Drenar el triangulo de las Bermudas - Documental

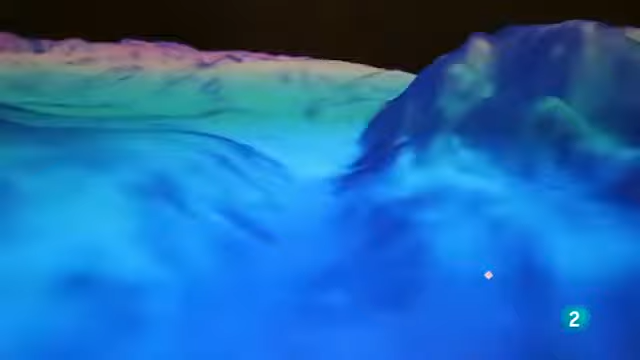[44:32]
El mapa en 3D resultante revela las paredes casi verticales de los gigantescos cañones submarinos.
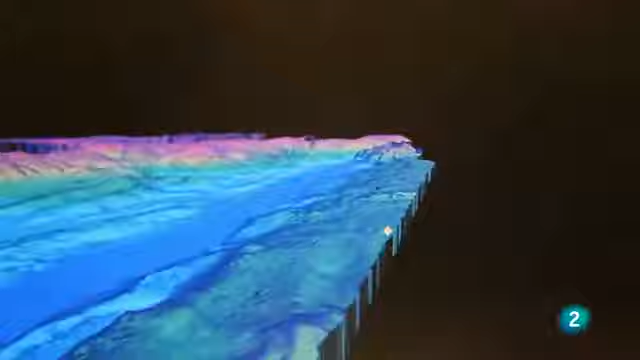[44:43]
En algunos de los valles y fracturas vemos
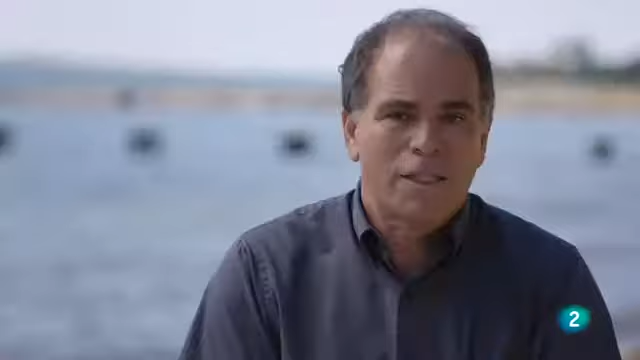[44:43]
paredes verticales que pueden tener unos mil metros de altura. Los geólogos saben desde hace tiempo que la fosa se formó al hundirse el borde de la placa tectónica norteamericana bajo la placa del Caribe y deslizarse contra ella simultáneamente.
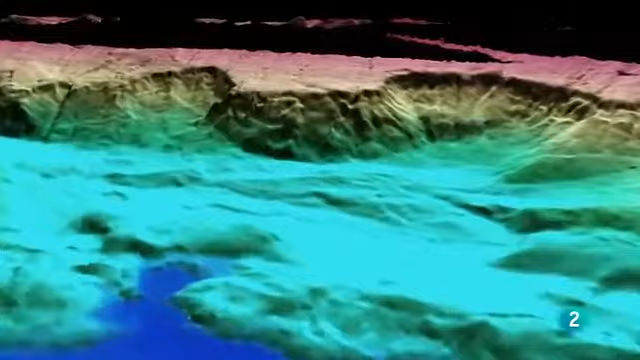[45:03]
Pero lo que revelan estos nuevos datos es que podría ser una zona propensa a los corrimientos de tierra.
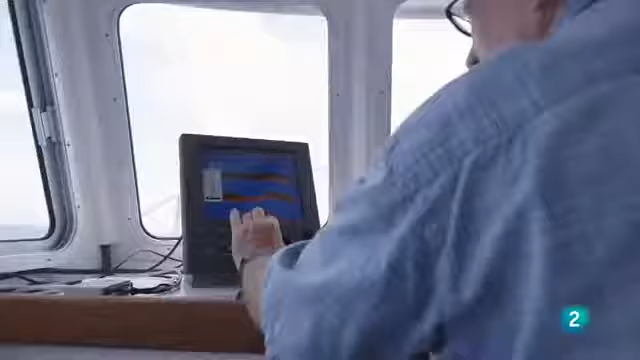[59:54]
Es un dato fascinante pero ¿por qué nos encontramos
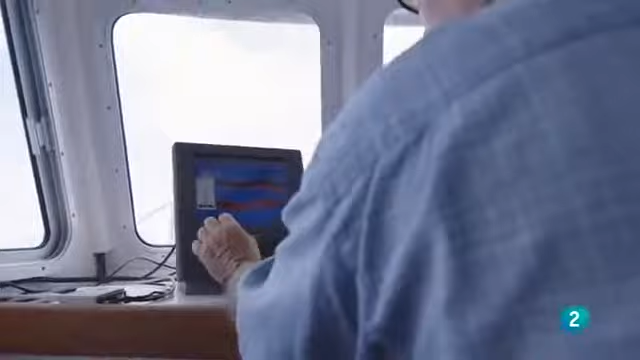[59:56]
el borde de una montaña justo frente a la costa de Gran Bermuda? Para entenderlo necesitamos ver la imagen completa.
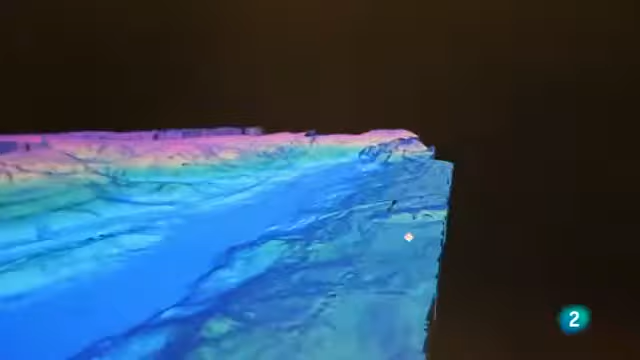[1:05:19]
En algunos de los valles y fracturas vemos paredes verticales que pueden tener unos mil metros de altura.
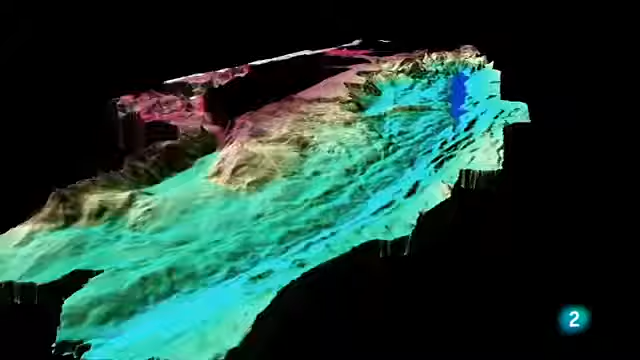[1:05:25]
Los geólogos saben desde hace tiempo que la fosa se formó al hundirse el borde de la placa tectónica norteamericana bajo la placa del Caribe y deslizarse contra ella simultáneamente.
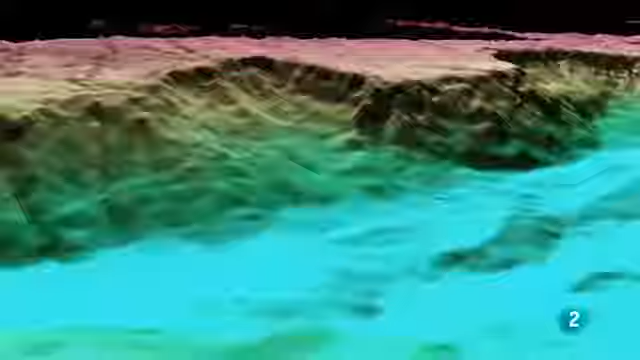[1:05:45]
Pueden mover masas de roca de muchos cientos de kilómetros cuadrados del tamaño de grandes ciudades y mayores de hecho.